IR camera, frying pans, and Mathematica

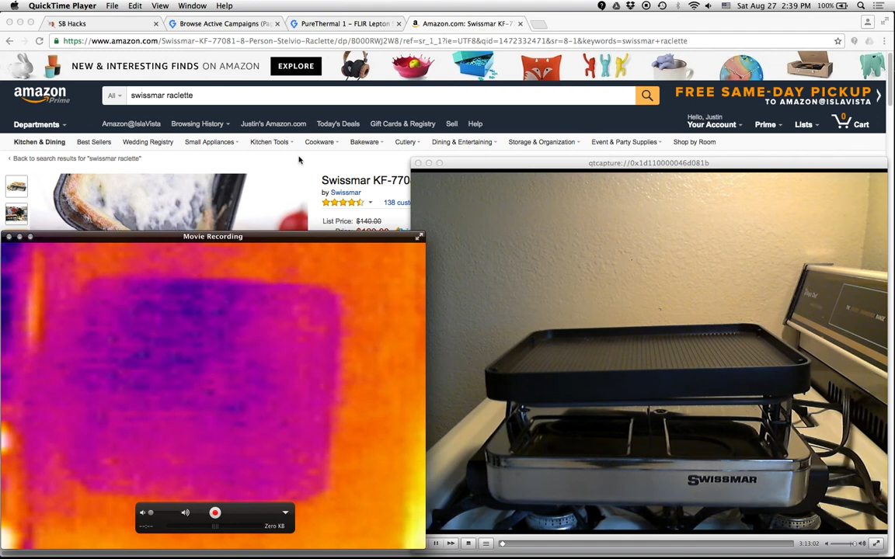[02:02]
And anyway, so there's a grill that you put on top of the Roclet machine over the element. And I was sort of curious, does that grill heat up evenly when you turn it on? Or does the element, because the element doesn't really cover the whole thing, does it heat it up sort of asymmetrically? So I thought maybe we could find that out. So let's see.
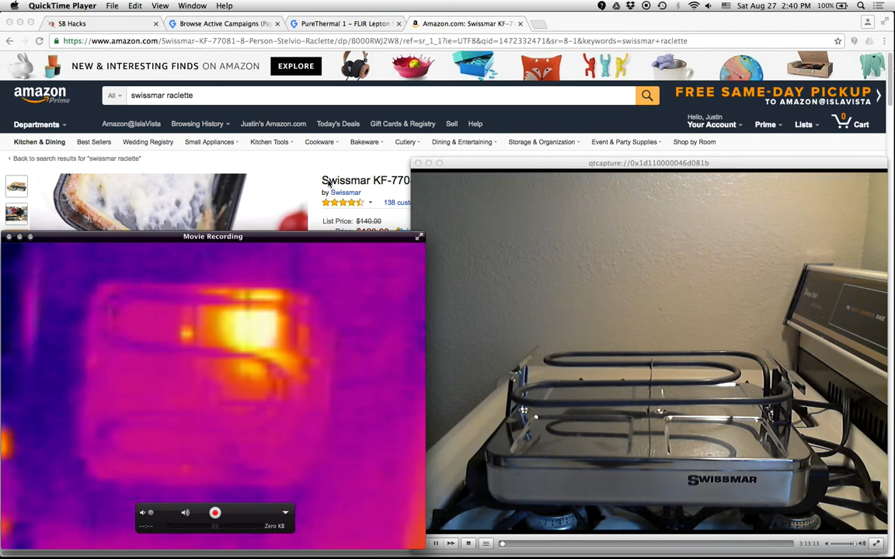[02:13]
I think maybe I'll just make this a little bit bigger. And I'll turn this thing on, and then I'll turn on the grill. Turn this on high. You can see the element heating up.
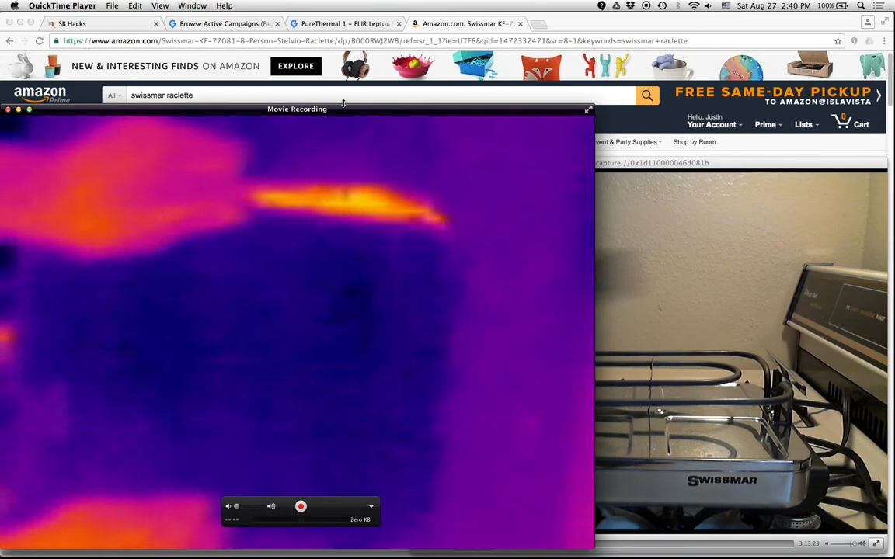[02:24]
All right, let's snap this puppy on. Let's watch. Initially, when there's not a clear hottest thing in the frame, the IR camera, you know, it looks a little bit noisy. But once it's clear that there's something that's hot enough, as you can see that as it's heating up, the grill is heating up, we're going to get more clear differentiation between hot and cold.
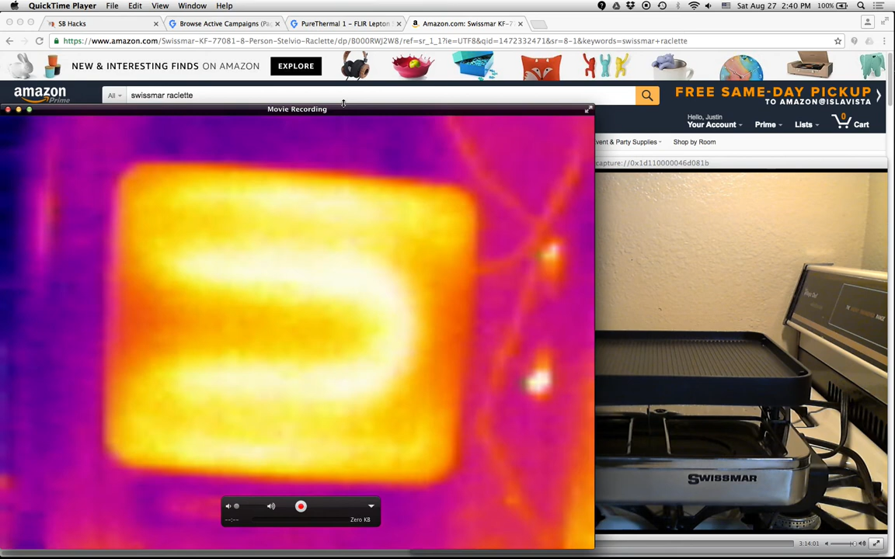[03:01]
You can see that even the cable is heating up due to resistive heating from the current that's flowing through it. Okay, so in this part I want to show how you can use Mathematica to analyze some of the images that we're getting out of the IR camera. So I still have my IR camera set up. There's still the webcam that's showing you what's happening in the real world. And what I want to do is I have these two frying pans. I have them in the fridge here so they're the same temperature.
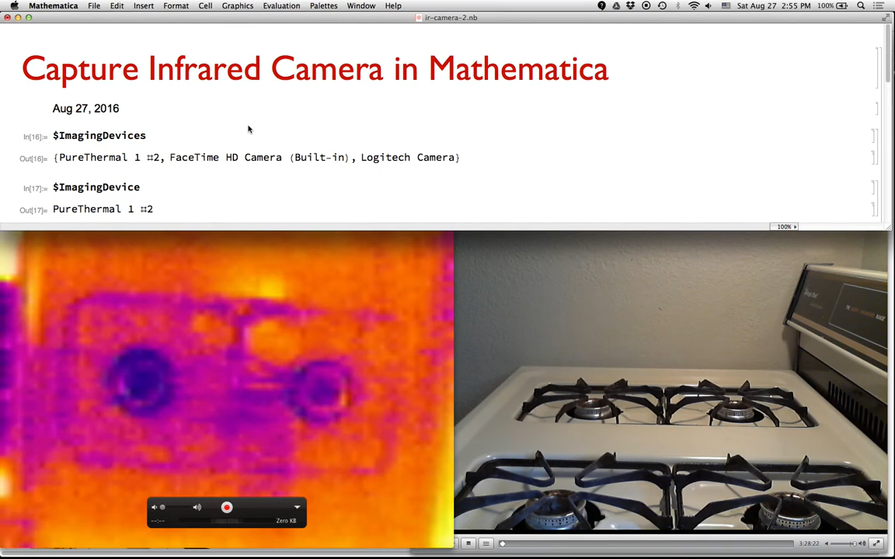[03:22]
One of them is this fancy all-clad frying pan that we got from Williams-Sonoma. And this other one is this kind of crummy old aluminum frying pan. The all-clad one is stainless steel but this one is just aluminum that we got from, you know, Target or Albertsons or something.
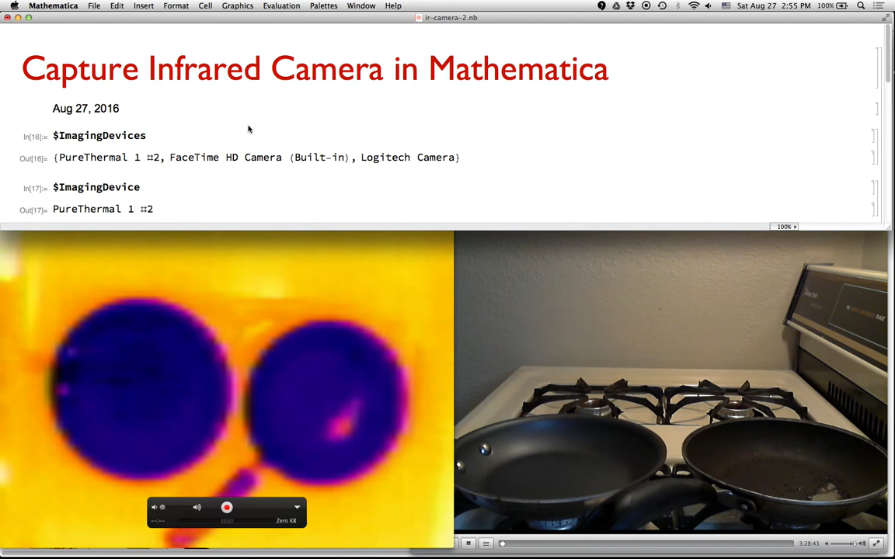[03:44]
And what I'm going to do is I'm going to turn on the flame sort of full blast and we'll see whether they both heat up evenly or how quickly they heat up and so on.
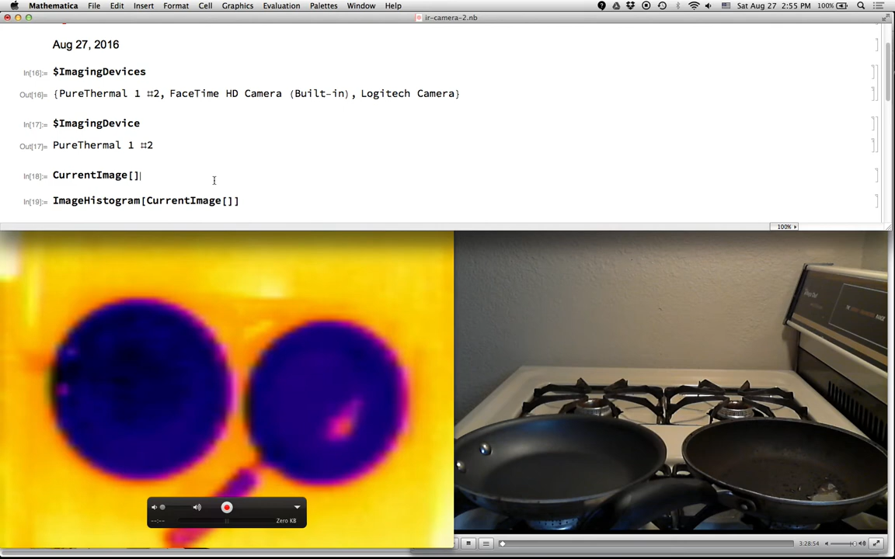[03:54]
In Mathematica, you can call current image to get whatever the current image is. So here I'll call it again. You can see my hand in it.
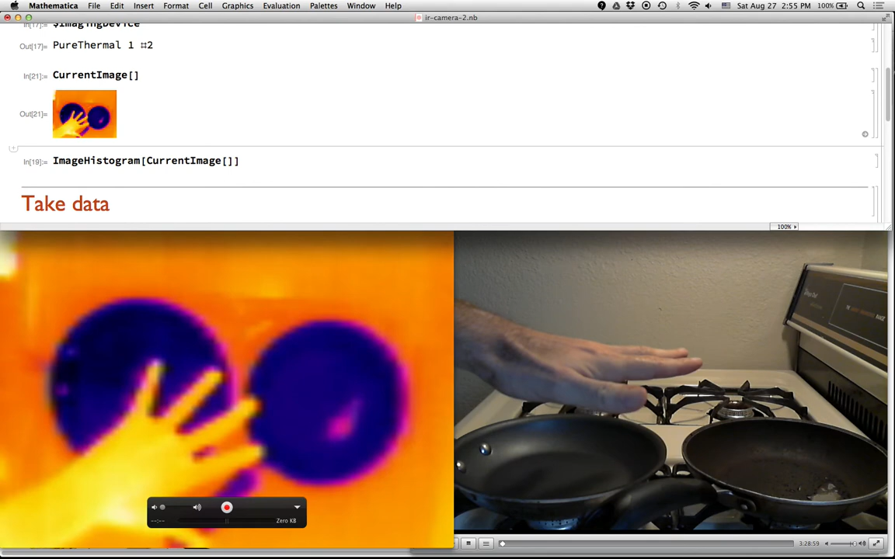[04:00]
And if you call image histogram on that, you know, you get a histogram.
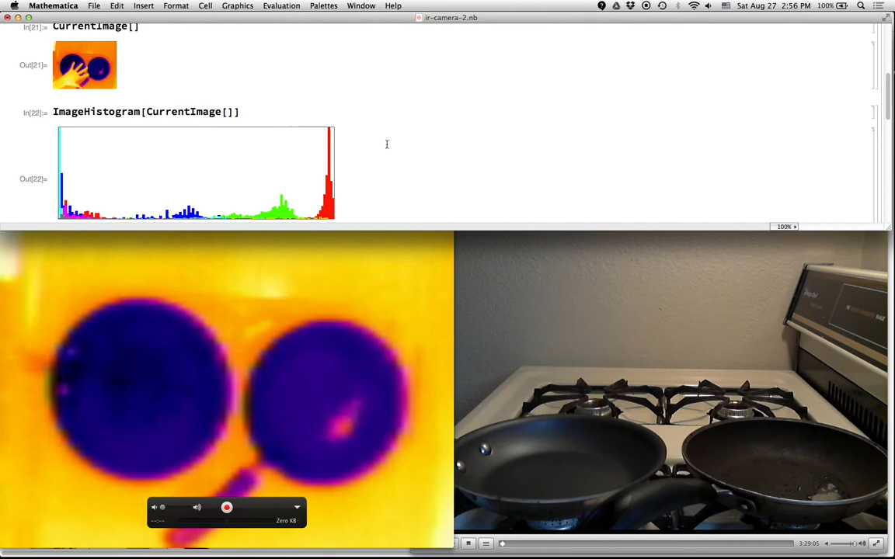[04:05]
And so you can do all sorts of computation with this image here. So what I'm going to do is I'm going to essentially take one image every tenth of a second for, say, 60 seconds. And then we'll be able to analyze the temperatures. Okay, so here I go.
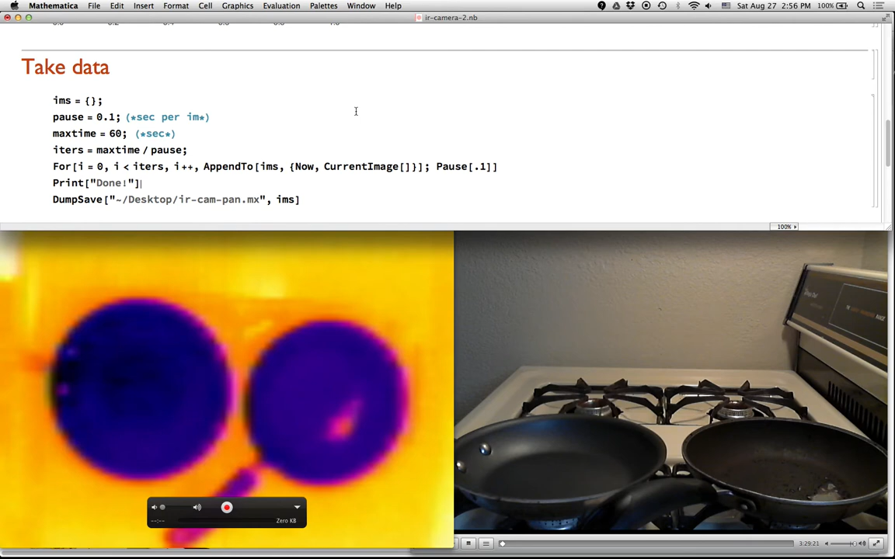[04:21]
We're recording. Here come the flames. You can see them heating up. The aluminum one is heating up a lot faster.
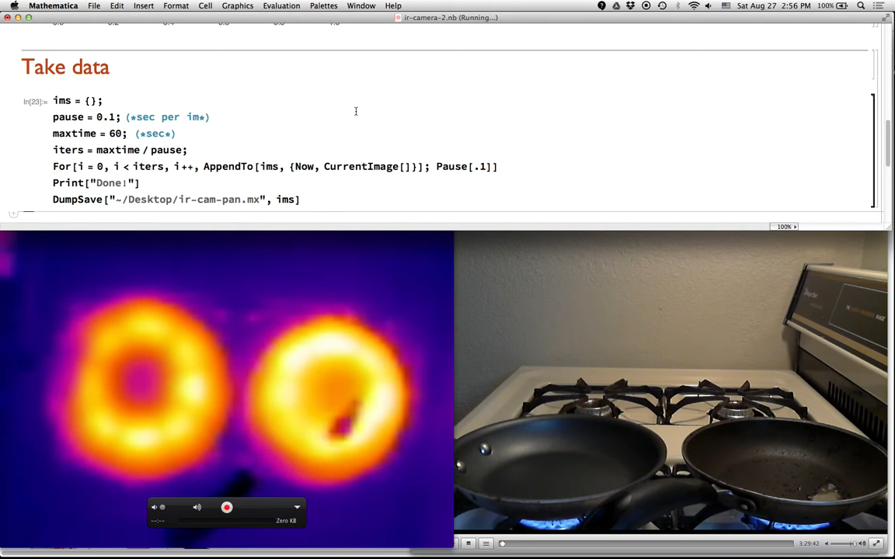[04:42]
You can see that the handle on the side of the all-clad one is sort of cooling, has a sort of a cooling effect on it. Okay, so at this point we've taken some data from the infrared camera. It's of the form, it's a list of pairs.